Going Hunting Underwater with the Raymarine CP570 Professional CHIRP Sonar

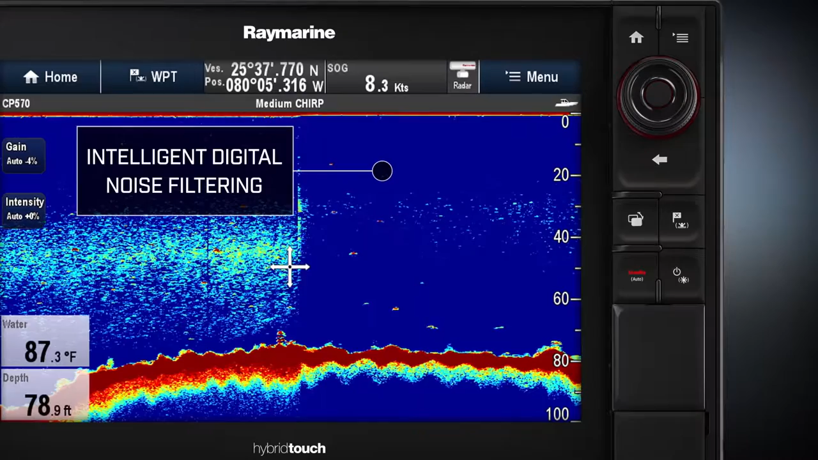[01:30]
On screen: depth 78.9 ft, water 87.3°F
surface down into the water column and still allows you to see the actual fish is amazing.
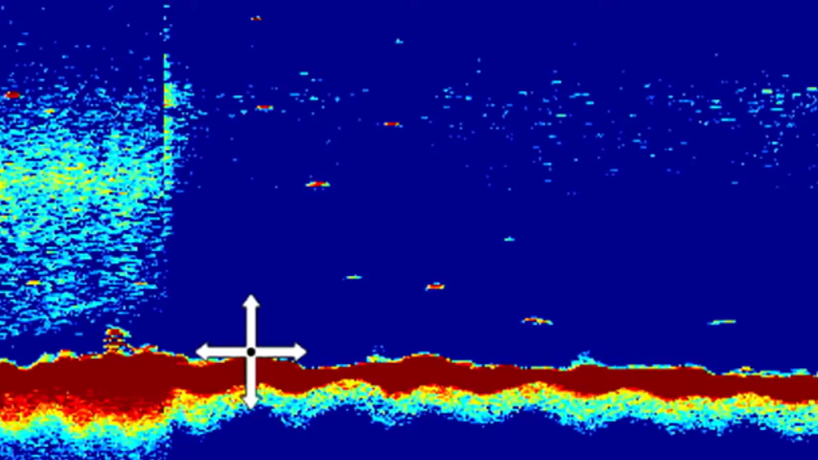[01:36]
Cruising up under weed lines where you have a lot of noise, it eliminates that, but still allows me to see the small blue runners, the small bait fish, and whatever else is there that I need to know is there.
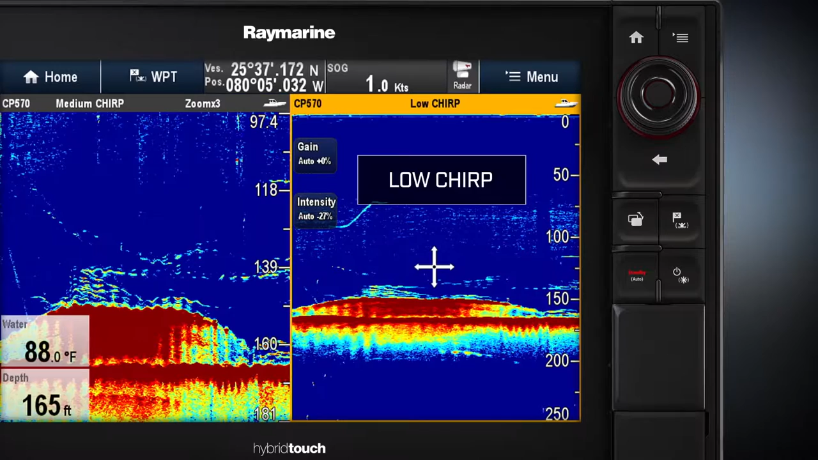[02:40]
On screen: depth 165 ft, water 88.0°F
whereas the low frequency might combine them all, or it may all look like a mask when really there is a gap of bait and fish there. We had a great day of fishing off Miami today, catching a lot of nice mahis.